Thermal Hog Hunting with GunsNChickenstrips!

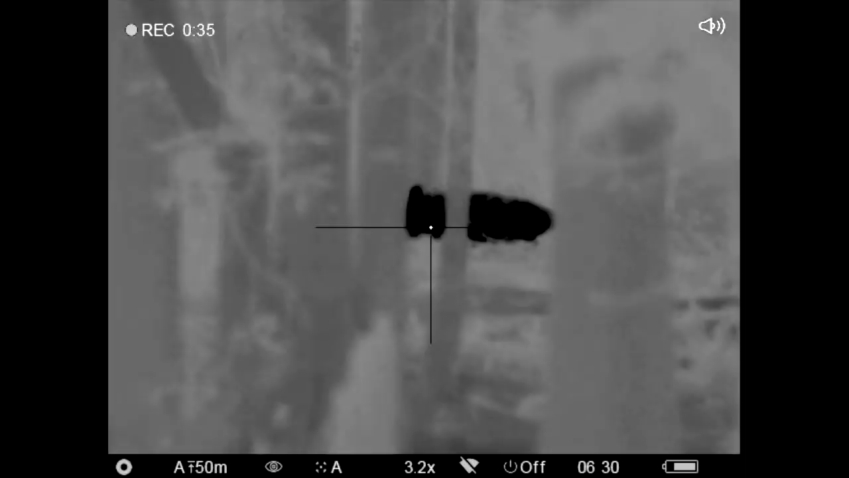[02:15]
One more for good measure. I knew he was in here.
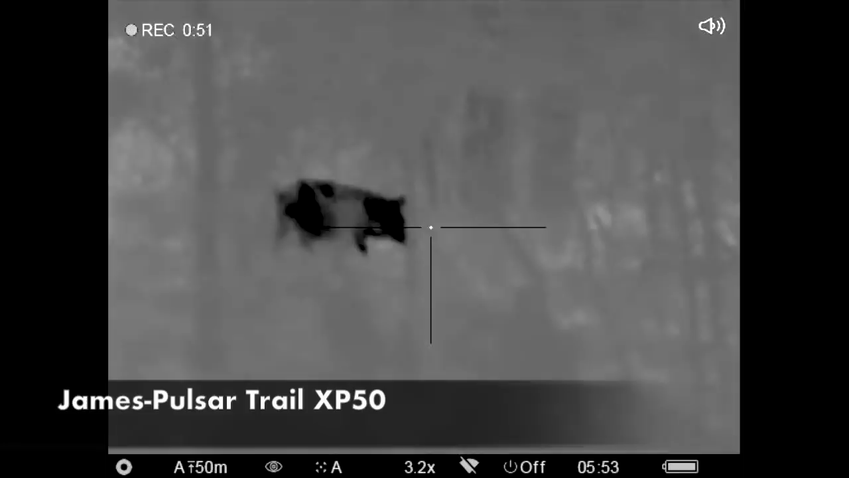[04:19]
Let me know when you're ready. You shoot the one to the right in the woods.
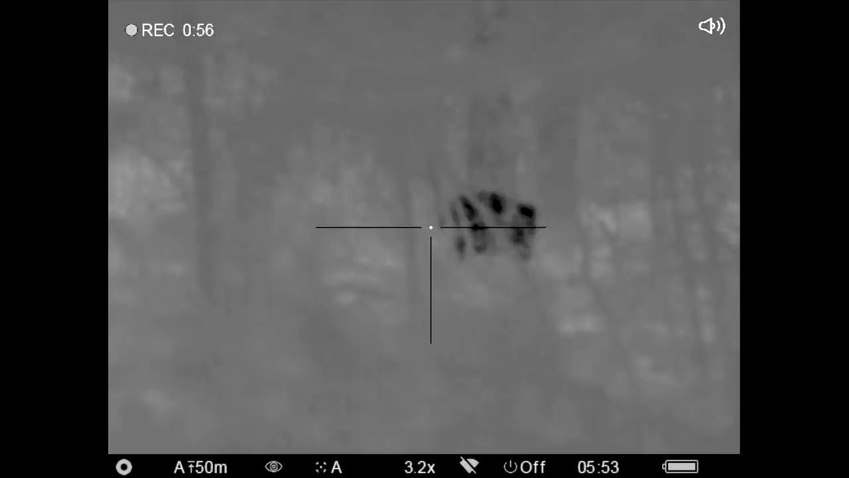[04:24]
Hmm. You shoot the one to the right in the woods. I'll shoot the one to the left. Okay. You on? I'll count down.
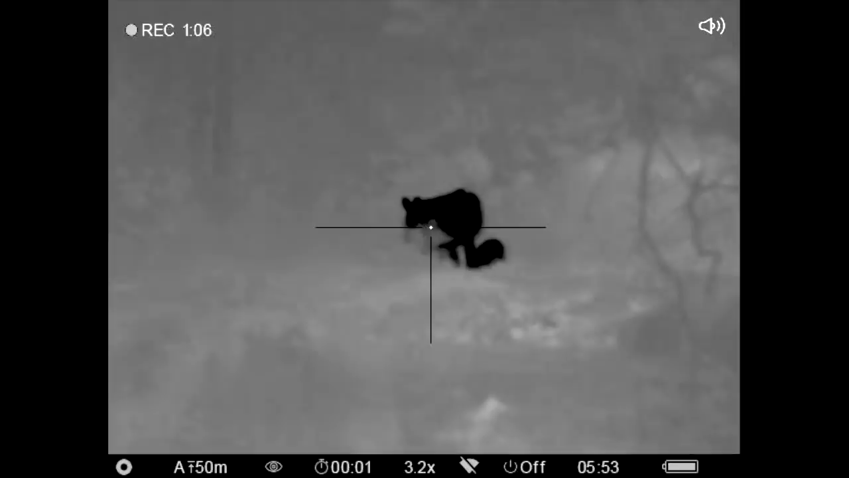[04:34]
You ready? Yeah. You want it? Hold on. Huh. Okay, I'm ready.
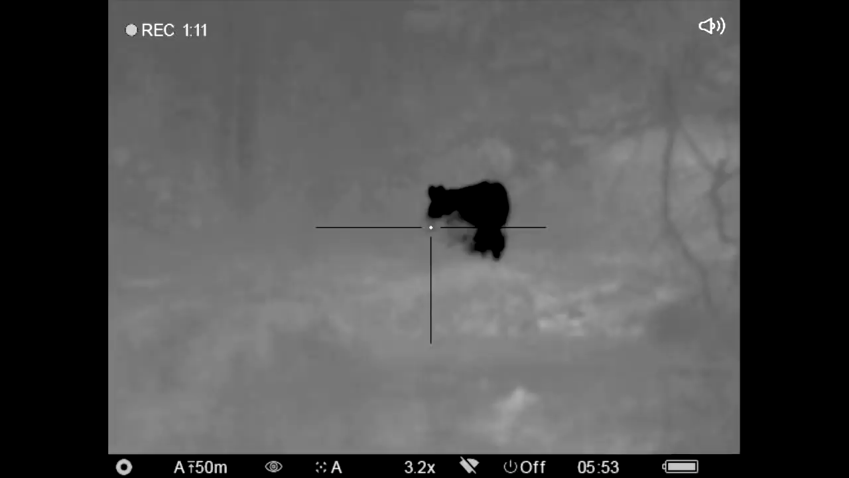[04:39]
3, 2, 1. Dropped him.
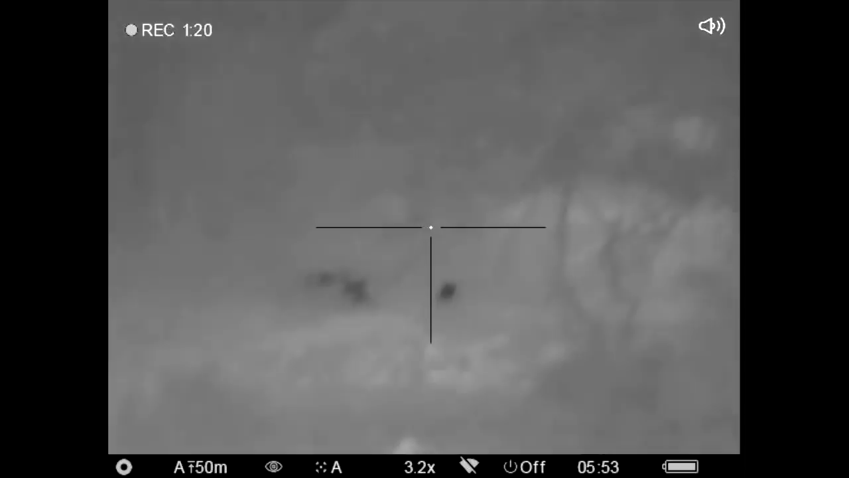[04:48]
I don't have a view of anything else. This little one.
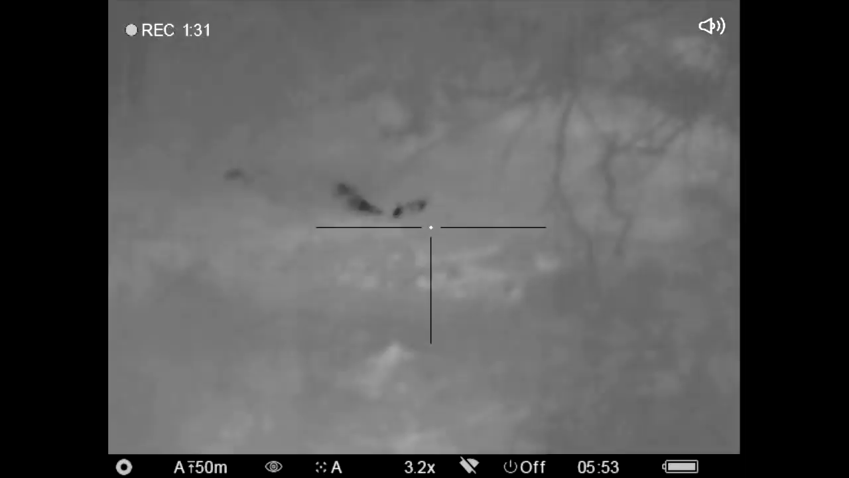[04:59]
Yeah, I got him. Three-handed. No stand. Did you get the one in the woods? Yeah, you did.
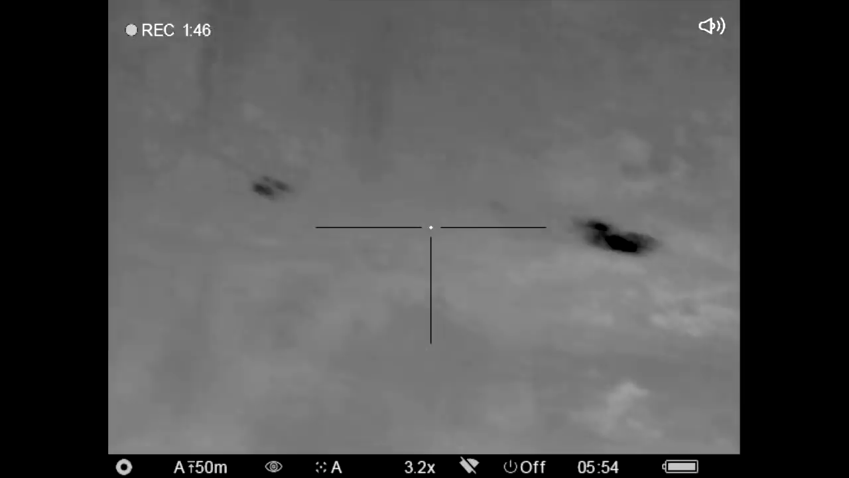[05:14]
I think we dropped four, man. Oh, my. Hey. Yeah. Hey, one of them's big.
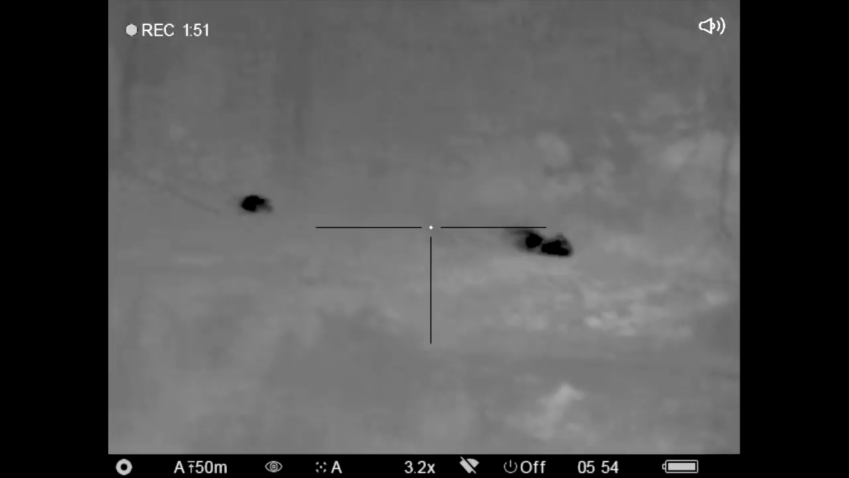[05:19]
Yeah, that's what I was saying. Run. That little one's trying to run. Not anymore.
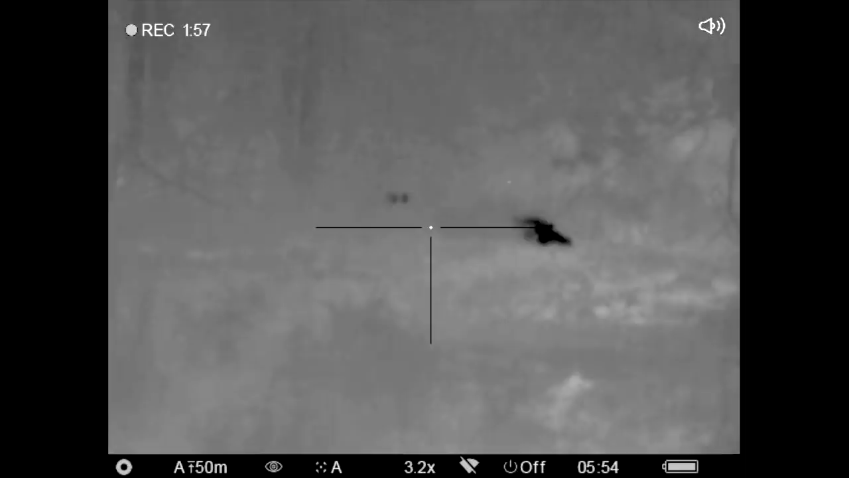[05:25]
You are bad to the bone. Hang on. I'll count down.
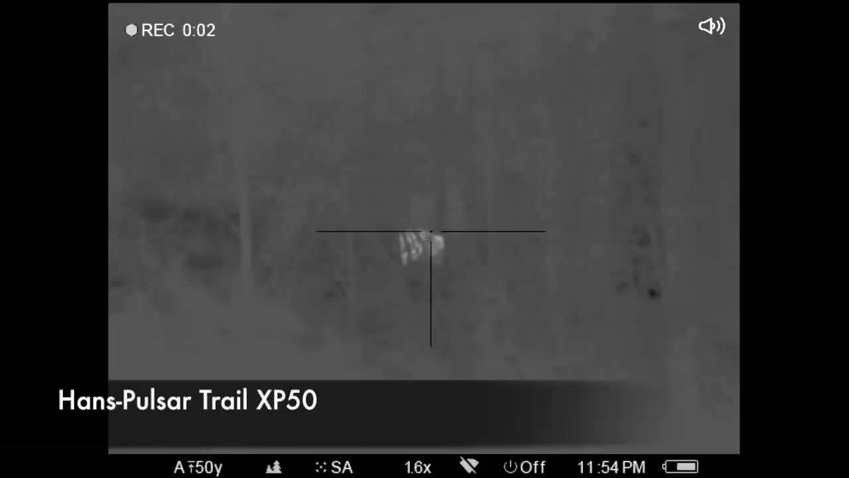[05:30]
You ready? One. Three. Two. One.
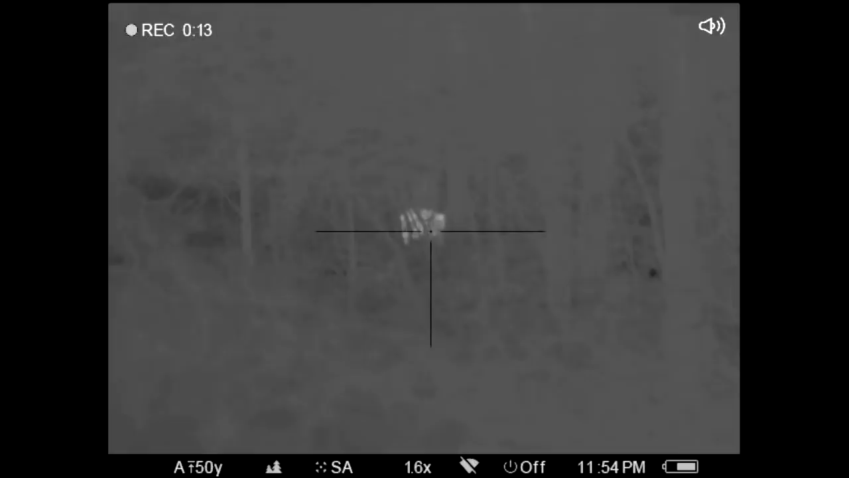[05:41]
Shoot. Drop him. I don't have a view of anything else, just little ones. Yeah, oh, yeah.